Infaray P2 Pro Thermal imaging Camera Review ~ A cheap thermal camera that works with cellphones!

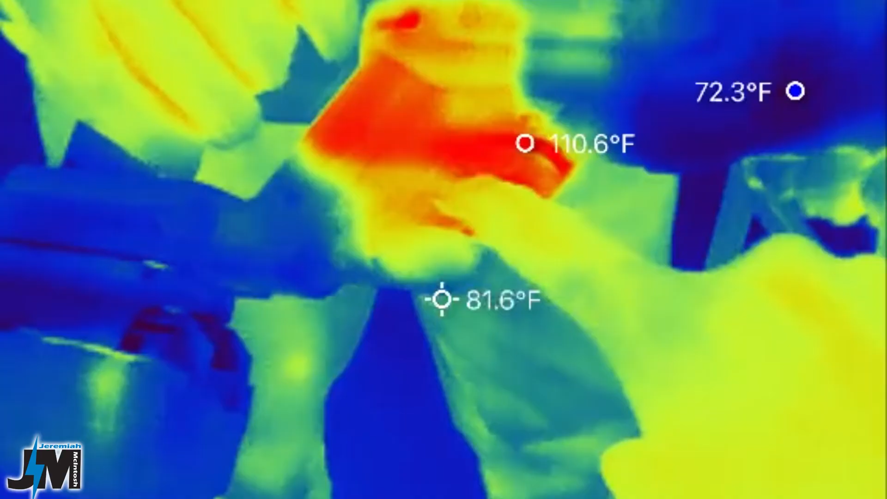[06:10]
On screen: max 110.6°F, min 72.3°F
So I was testing this out in my kitchen the other day when my mother-in-law and my wife were drinking coffee and tea when I was pointing it at my wife I thought her tea cup would be the hottest
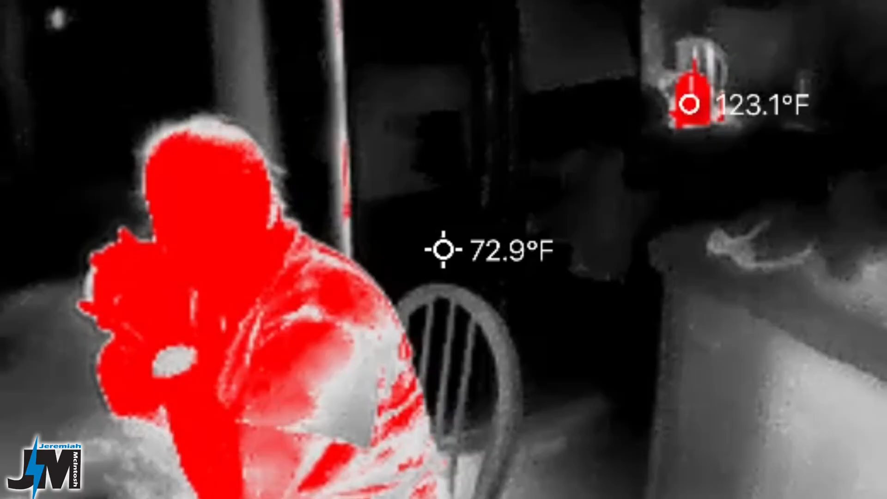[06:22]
On screen: spot 72.9°F
but actually it was the tea kettle sitting
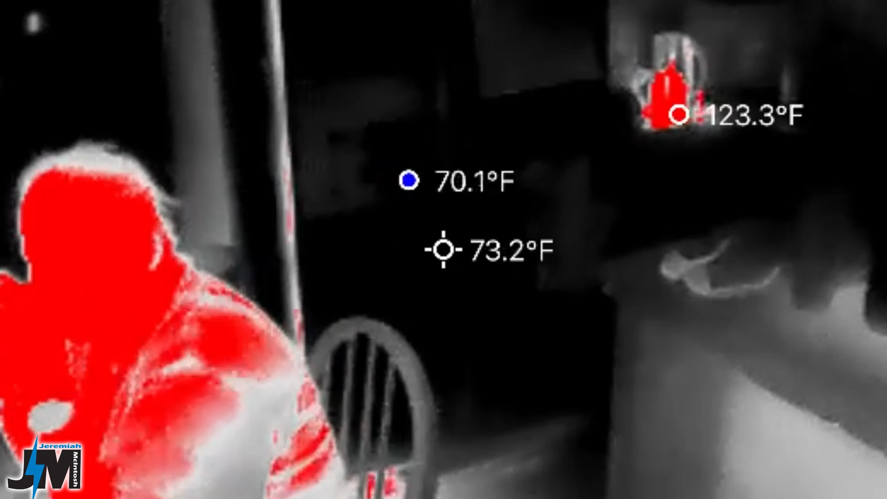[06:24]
On screen: spot 73.2°F, min 70.1°F
over the other side of the room on the counter and then once I angled it towards her the coldest
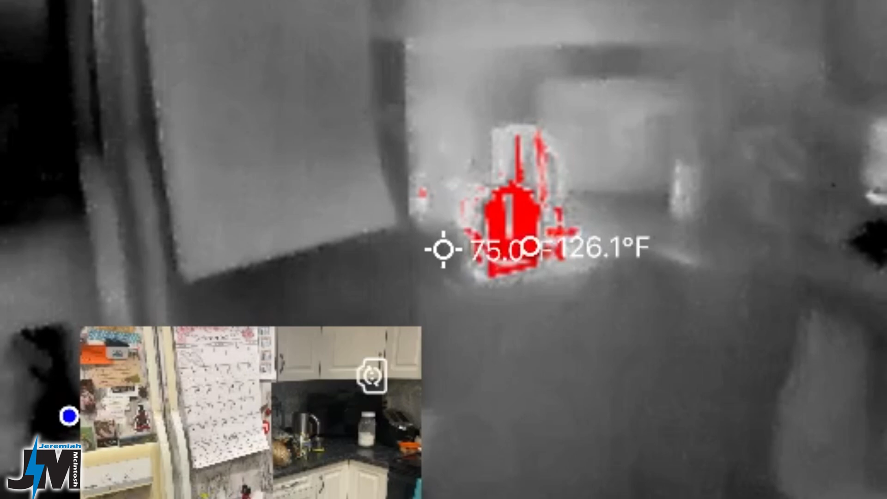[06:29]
spot was actually on the table it was about 50 some degrees my son was drinking an ice cold
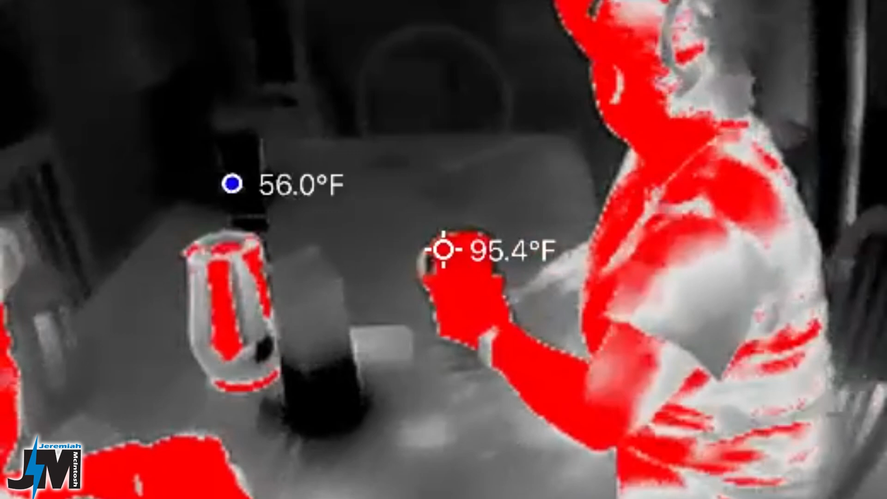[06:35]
On screen: spot 95.4°F
drink with some ice in it so it was sensing that as the coldest spot and then it was sensing her tea as the hottest
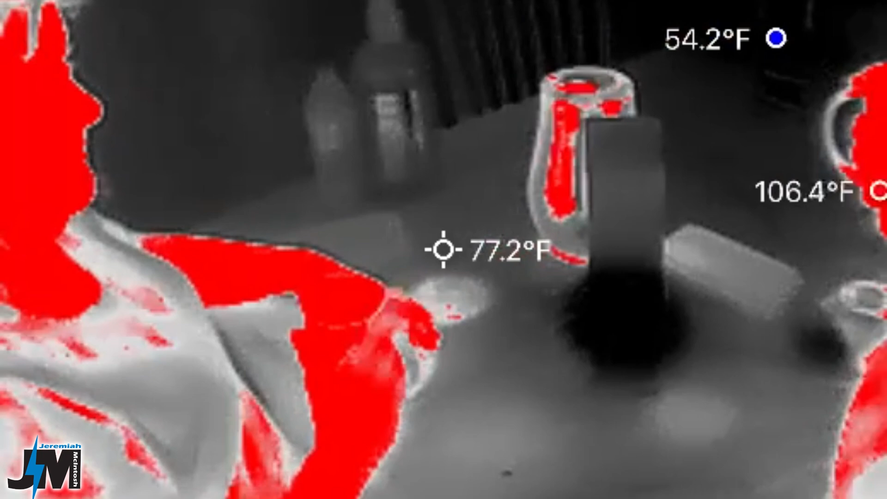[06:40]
On screen: spot 77.2°F, min 54.2°F
spot so pretty awesome that it picks up the hottest spot the coldest spot and it also gives you that spot in the center.
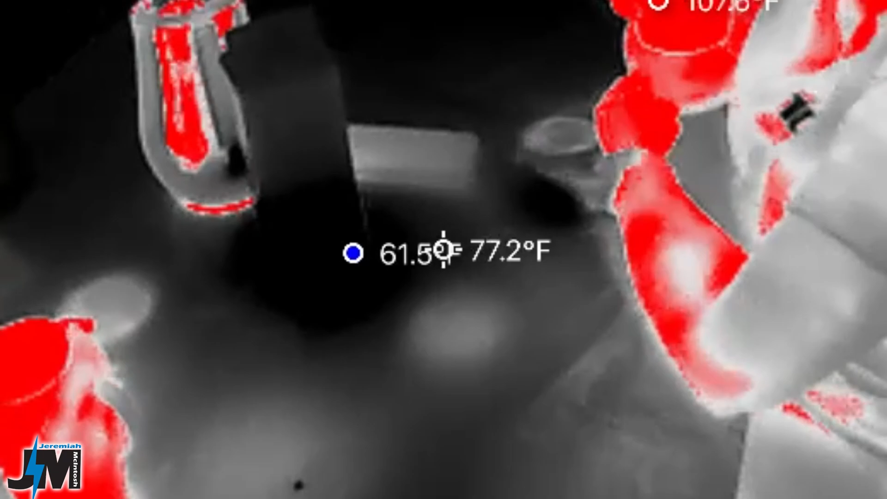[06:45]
On screen: spot 77.2°F
Now they make two different versions of this they make the ios version and they make the android version so if you have an android phone make sure you get that version with the usb-c and if you have an ios version with a lightning connector make sure you get that version.
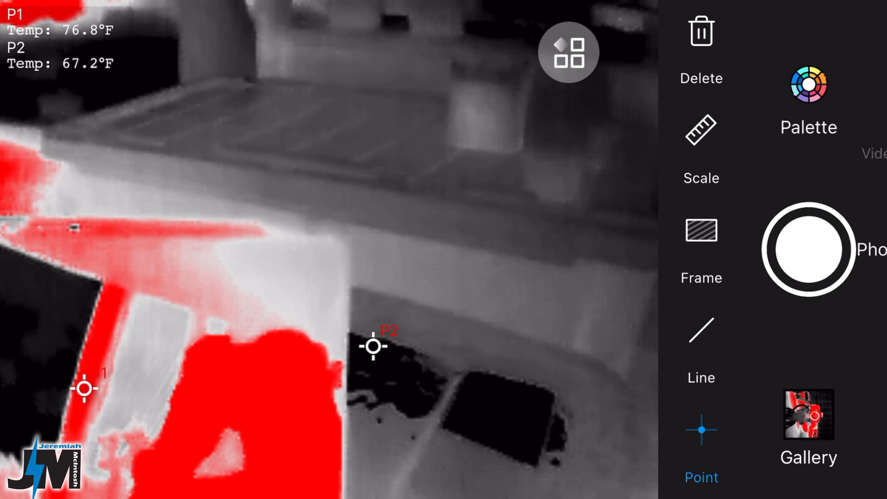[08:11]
points in the upper left hand corner you could select line and you could draw three lines and it will show you the hottest and coldest temperature on each one of those three lines and then you could select frame
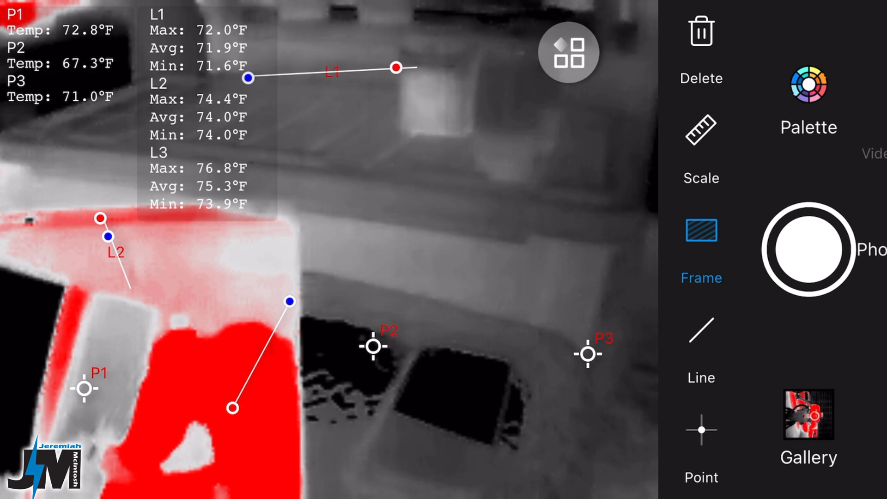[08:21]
you could draw three squares and it will show you the hottest and coldest points
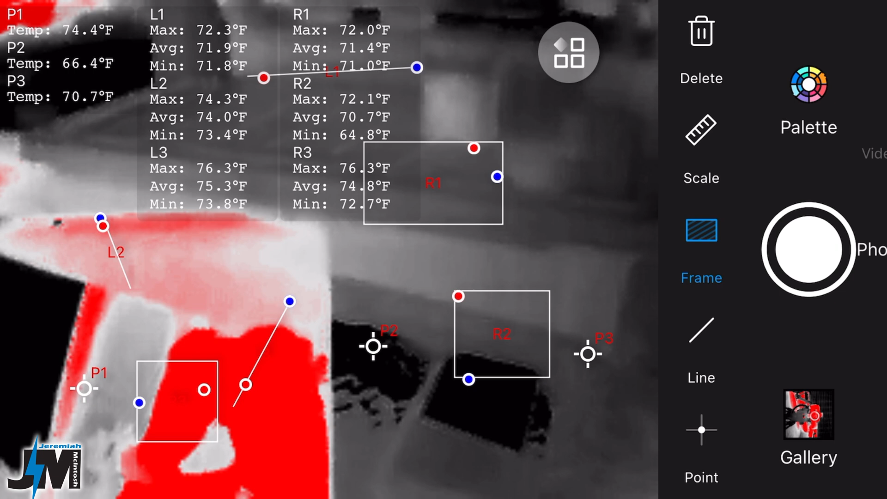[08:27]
in each one of those squares and then you also have a scale on the side that you can lower for your max temperature or raise from your minimum temperature and it will only sense things within that temperature if that makes sense but you could see here on the screen there are tons
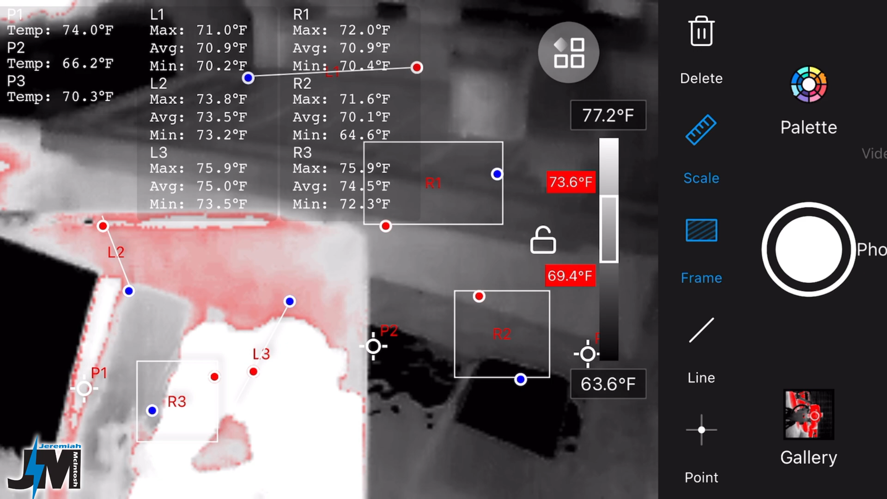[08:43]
On screen: scale top 77.2°F, scale bottom 63.6°F
and tons of readings here and what's awesome is you could take a photo of that reading or you could
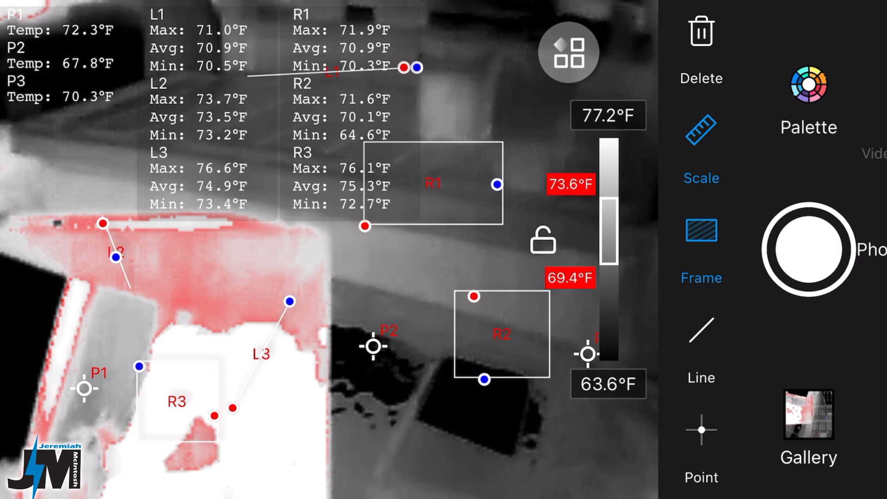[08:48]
On screen: scale top 77.2°F, scale bottom 63.6°F
switch over and take a video of those readings so if you had a customer that you needed to show different